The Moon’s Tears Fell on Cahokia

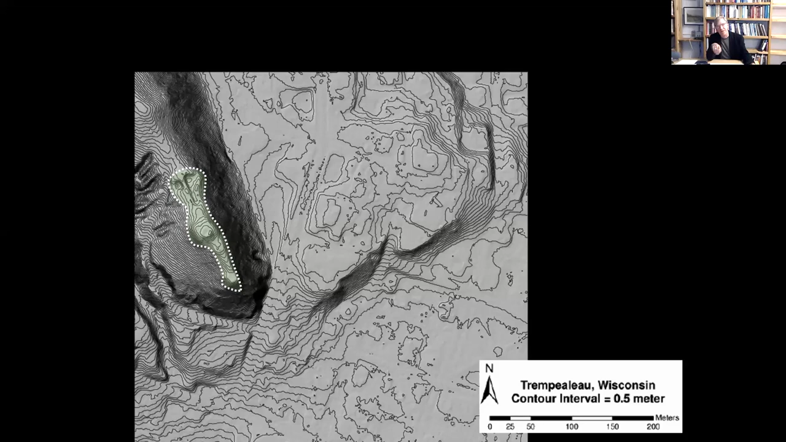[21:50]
but they had created a land form that they had been reoriented. They turned the angle, by cutting and filling, they turned the angle of that bluff a couple of three degrees, such that it, too, aligns with a minimum north moonrise position, precisely.
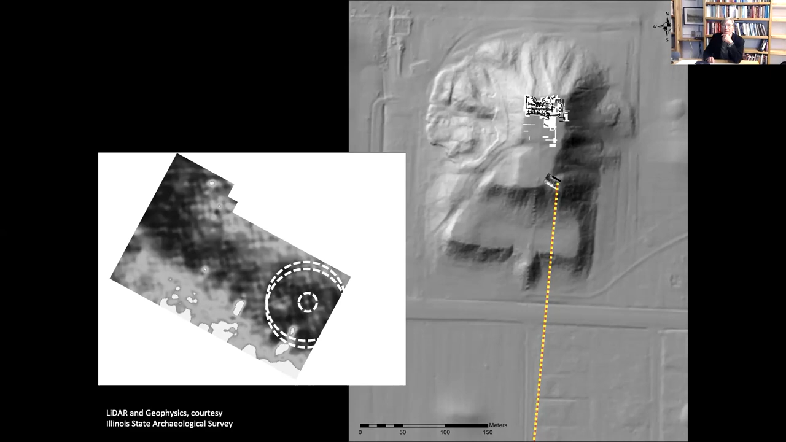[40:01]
It's hard to see is, but, um, there's a couple patterns that you can see there, right? And that's right on this center point, the highest point of the main pyramid here. I'll show you again with a big, uh, seemingly a big hearth in the middle.